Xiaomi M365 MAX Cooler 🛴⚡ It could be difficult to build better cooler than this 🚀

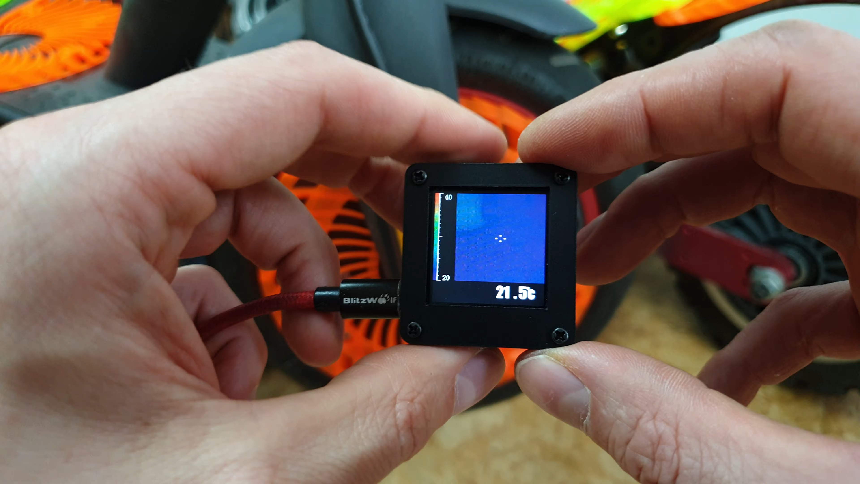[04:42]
On screen: spot 21.5°C
so i think it's better than simple laser meters because you can see more around but it's more
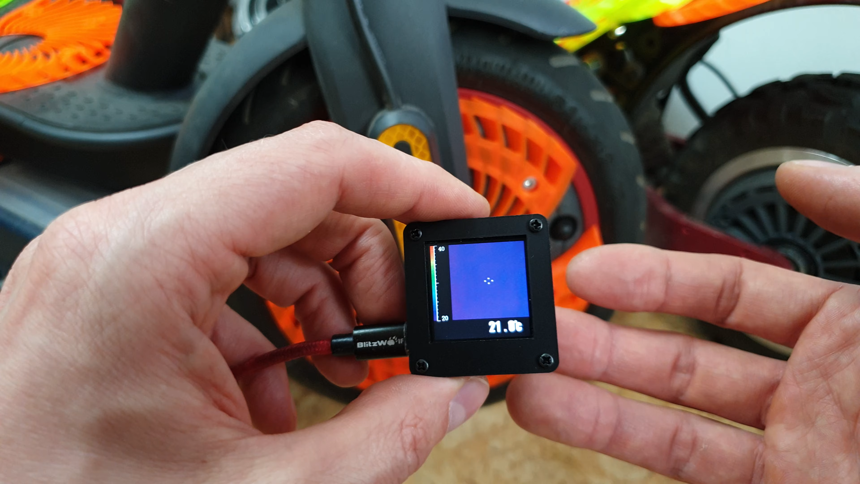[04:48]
On screen: spot 21.0°C
expensive it costs like 55 dollars so yeah it's quite expensive to simple